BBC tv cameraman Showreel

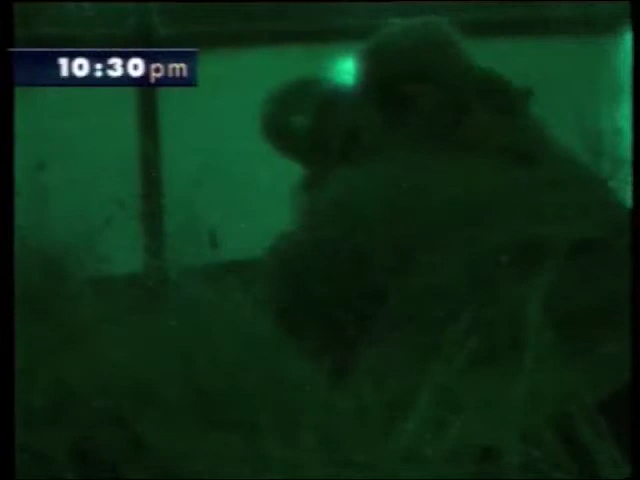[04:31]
Half an hour later, battle is joined. To beat the army of poachers, preying on the River Tynes' vulnerable salmon stocks,
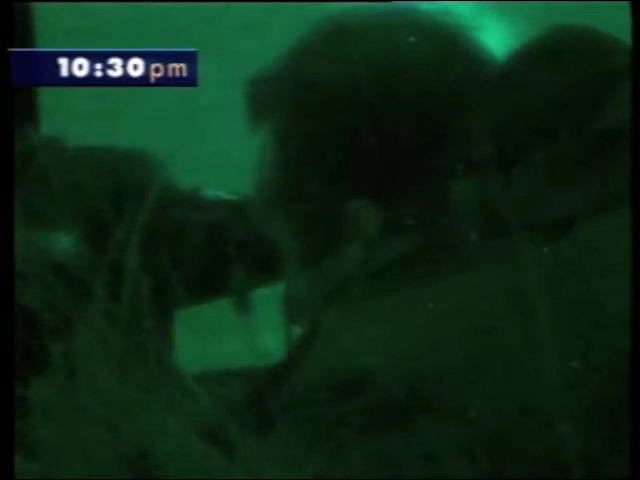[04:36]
the bailiffs have to use the same technology which helps the military deter its enemies.
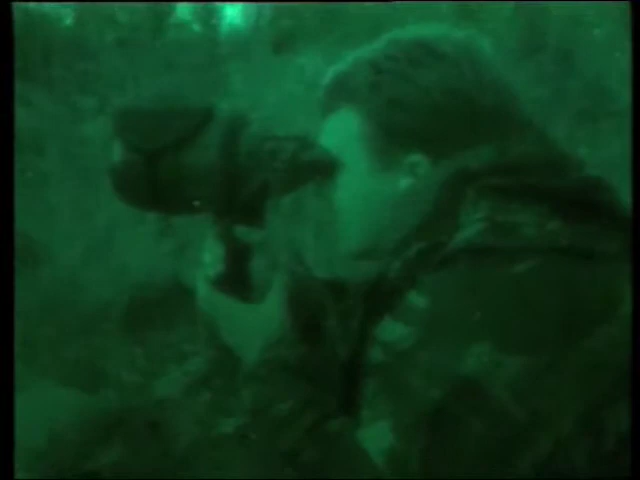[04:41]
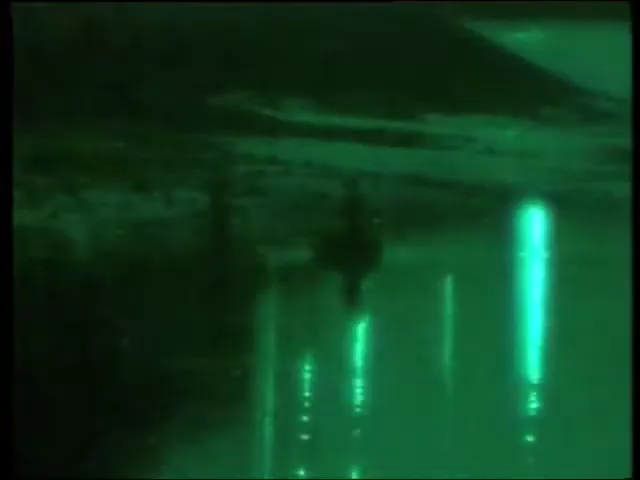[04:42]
He's probably returned to the shore there now, possibly with a fish or two and being helped by his companion, as you can see.